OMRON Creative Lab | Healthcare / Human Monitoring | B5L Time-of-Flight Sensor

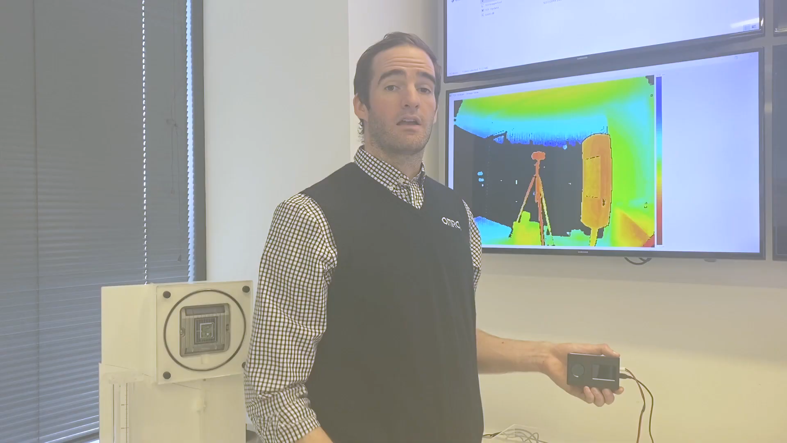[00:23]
The Time-of-Flight Sensor operates using an LED array to detect the presence of stationary or moving objects within its field of view.
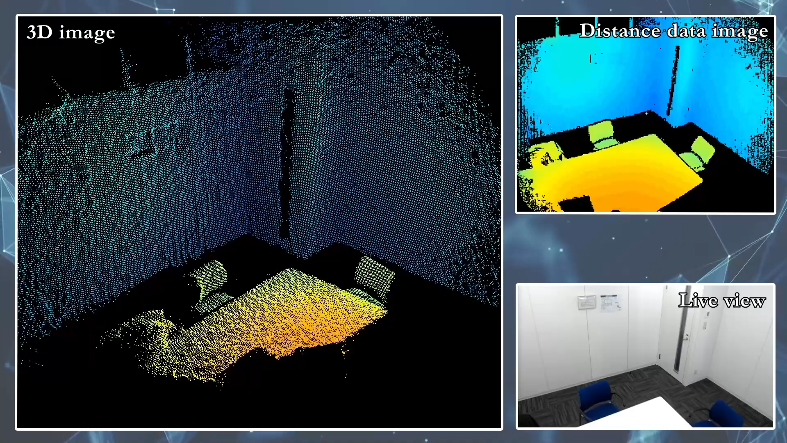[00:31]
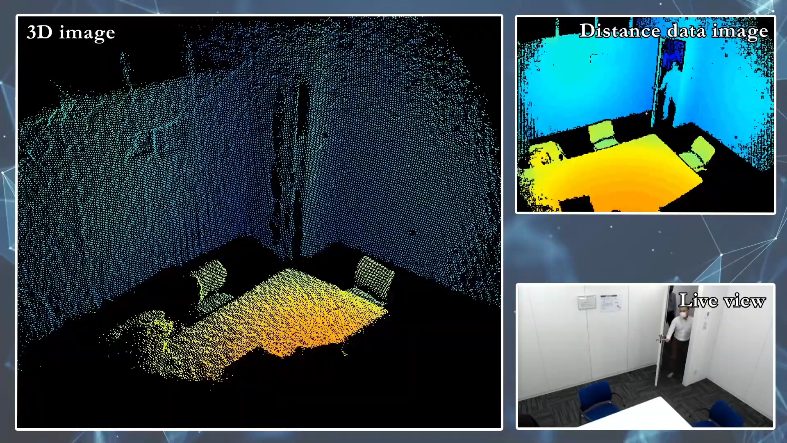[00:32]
The sensor projects LEDs outward and measures the time it takes for the signal to return to the sensor itself to gauge the presence and location of objects.
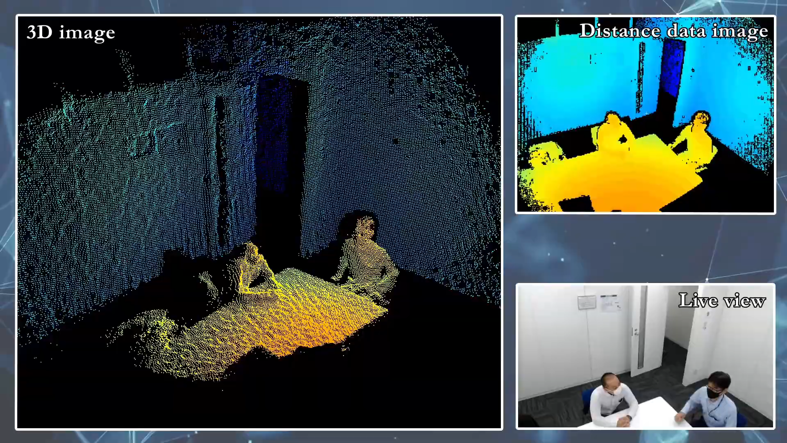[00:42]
The sensor can capture data and turn it into 2D or 3D images using a dot matrix array.
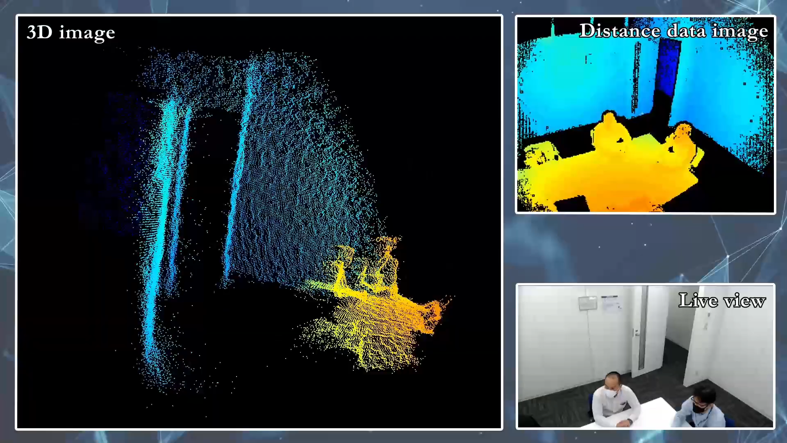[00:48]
The B5L Sensor captures this data at a rate of 20 frames per second, ensuring the sensor to accurately track the movement of objects in a 3D space in real time.
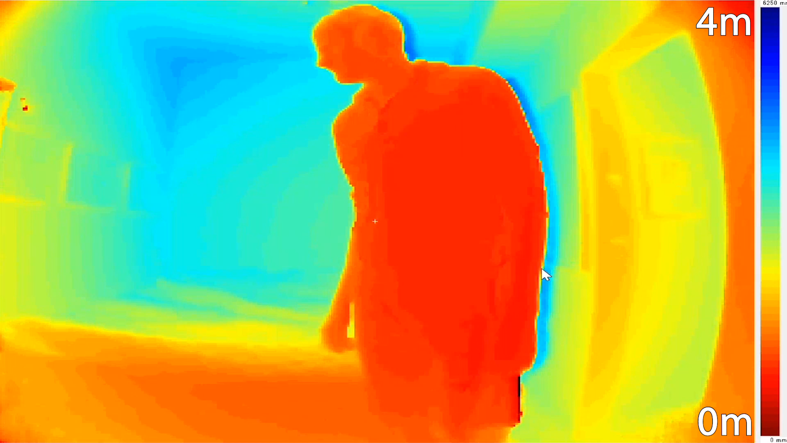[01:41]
The sensor can be used to track the movement of a patient in real time to ensure that they are moving properly or have not fallen down or out of bed.
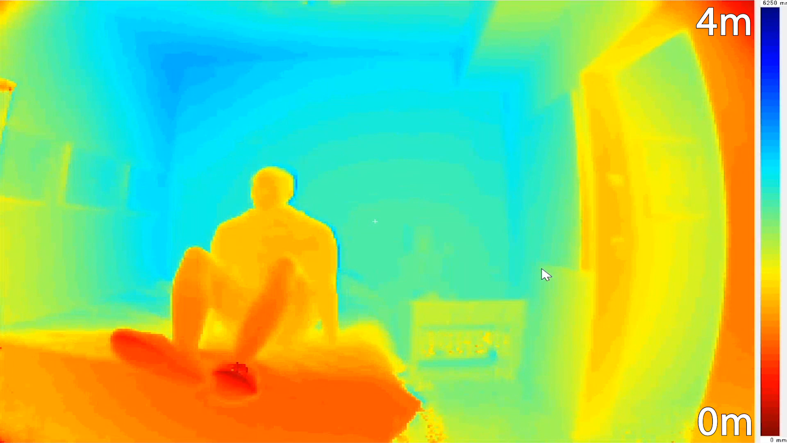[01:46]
Because the sensor is capturing data via LEDs rather than imaging technology, there is no way to identify persons using this sensor,